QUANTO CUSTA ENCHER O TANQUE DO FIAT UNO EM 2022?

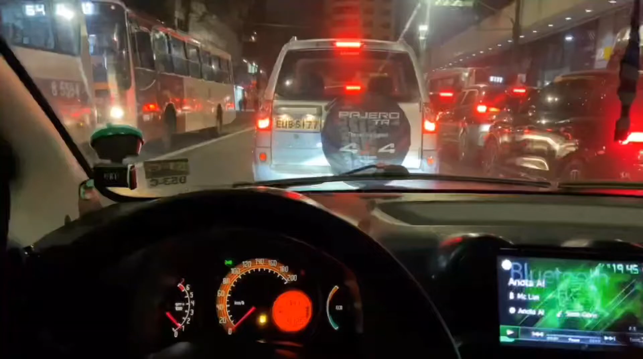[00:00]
Salve, abençoador, beleza, mano? Aqui, velho. Como vocês estão vendo aí, a luz da reserva tá acesa, entendeu, cara?
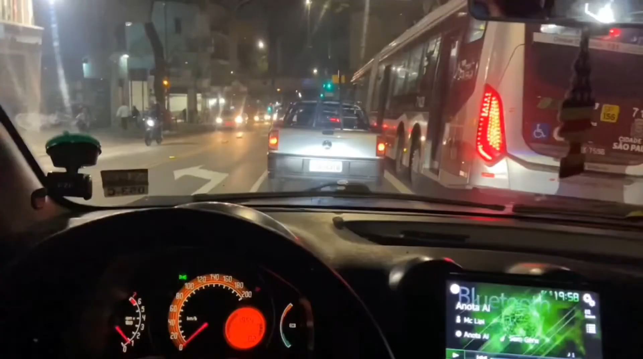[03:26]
Tá abençoado. Mano, eu saí do mercado e eu tava com o farol desligado, velho. Caraca, que loucura. Eu tava gravando aqui, né?
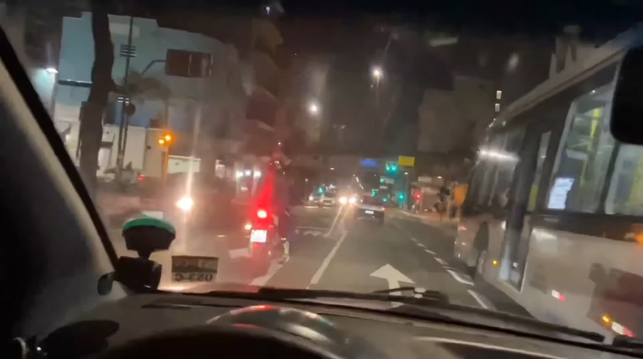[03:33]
Esqueci de ligar. Então, abençoado. Resumindo, mano, 20 centavos de desconto por litro. E esse é o que eu recomendo pra vocês. Então, pra encher o tanque do Fiat Uno em 2022,